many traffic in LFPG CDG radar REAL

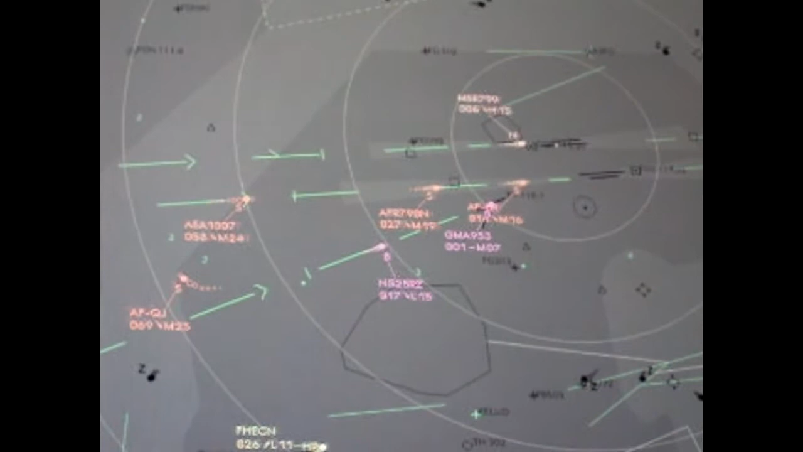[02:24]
Tournez à droite au cap 060 pour intercepter le localiseur 08 droite, descendez niveau 60. En droite 060, niveau 60, on intercepte le localiseur 08 droite.
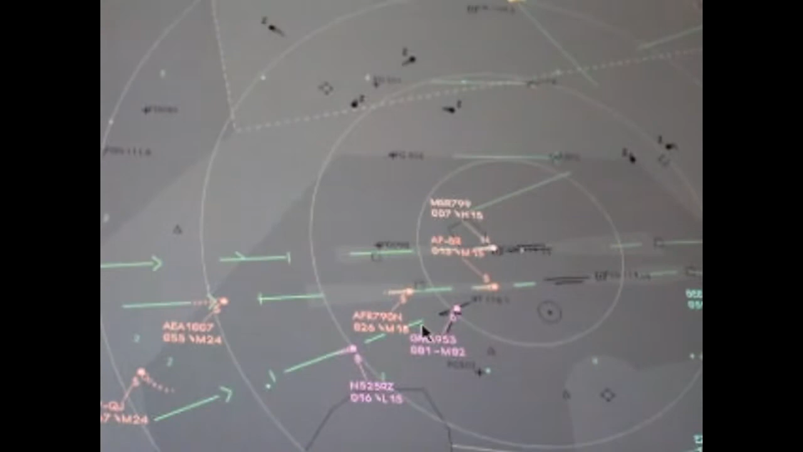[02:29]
FM 790 November, contact tower 120 décimal 9, bye bye. 209, Europa 107, speed 180 knots. 180, Europa 107.